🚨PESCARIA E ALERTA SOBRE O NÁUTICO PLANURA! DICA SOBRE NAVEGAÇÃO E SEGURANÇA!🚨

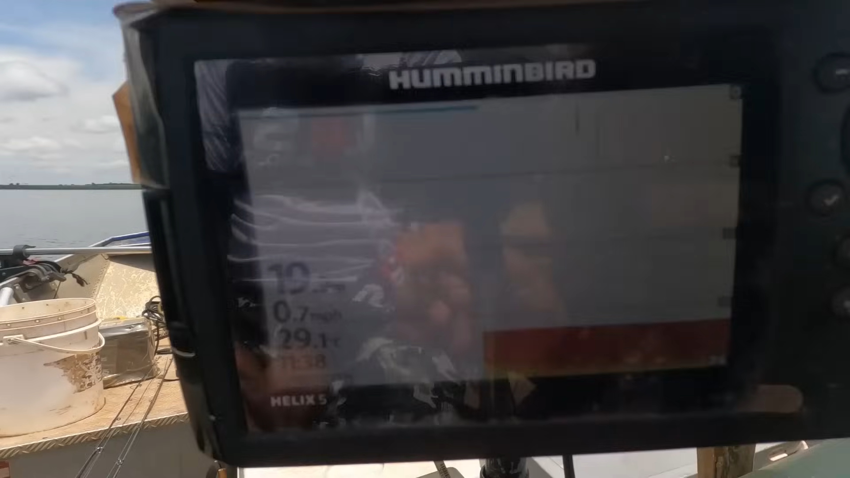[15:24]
On screen: speed 0.7 mph
Onde que a gente está aqui? 19 metros. São 11:38.